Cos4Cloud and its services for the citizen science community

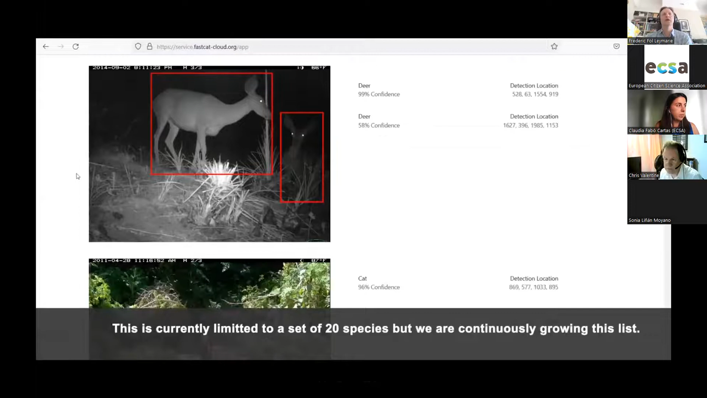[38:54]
So you have two types of information.
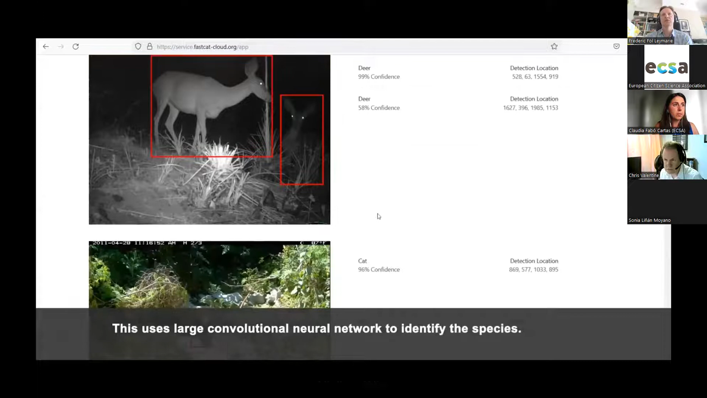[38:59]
You have bounding boxes, and you have a proposed